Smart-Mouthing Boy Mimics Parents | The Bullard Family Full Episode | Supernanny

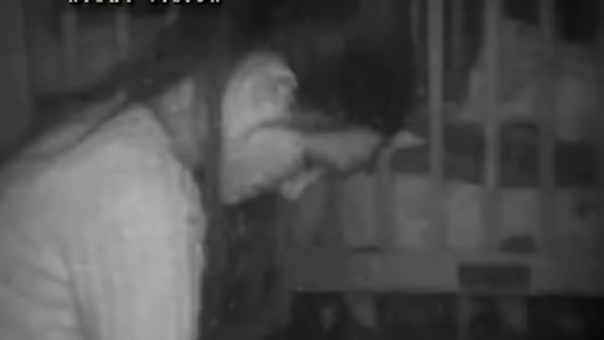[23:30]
Mom. Mom. Mom. I started to kind of feel anxious about the routine when I had to bow my head and basically ignore him.
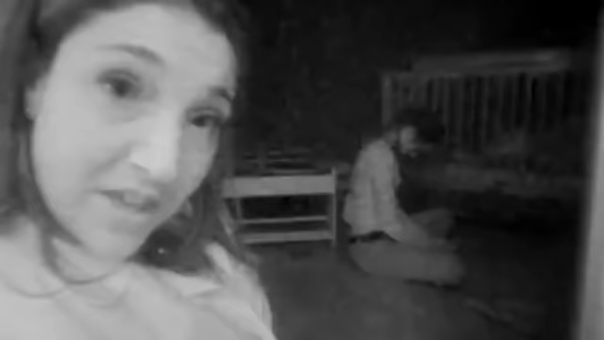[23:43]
She's doing really well. Ryland decided to climb out of the crib.
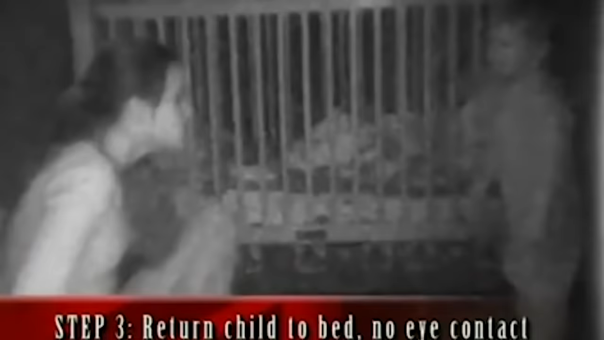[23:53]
Jen went back into the crib. And he just went mad.
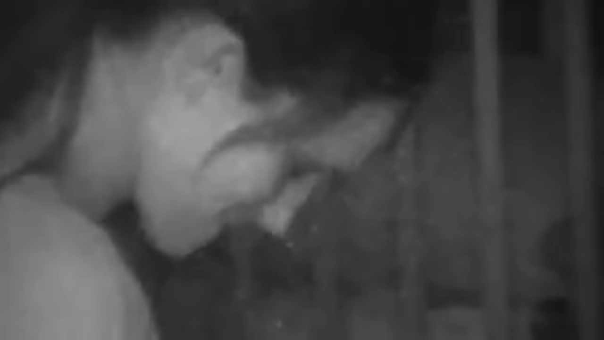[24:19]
When Ryland was just crying, mommy, mommy, mommy, it got to be too much at one point.
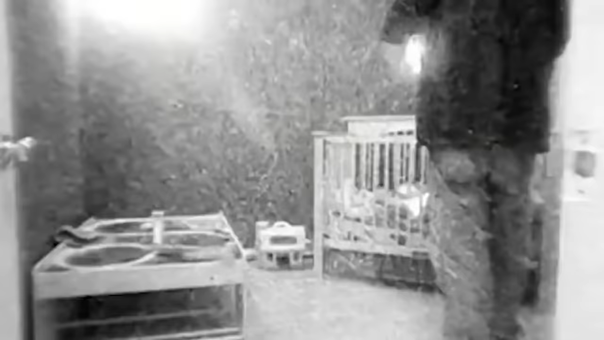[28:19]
My word, it's a light show going on in the bedroom.
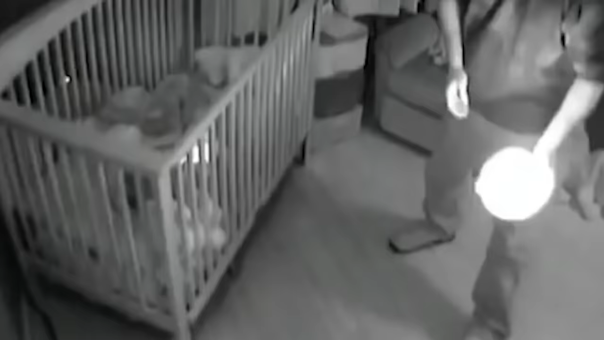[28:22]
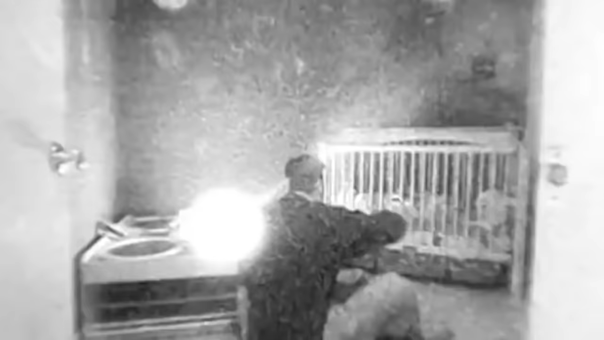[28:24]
Night-night. Bryce, you've overstimulated Rylan now.
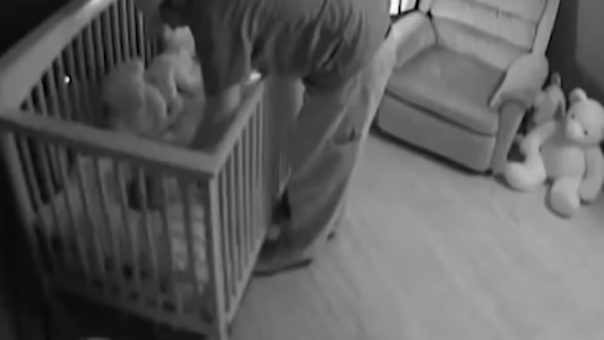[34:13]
He put Rylan into his crib. He sat on the floor, put his head down, and he waited for him to get out of the crib.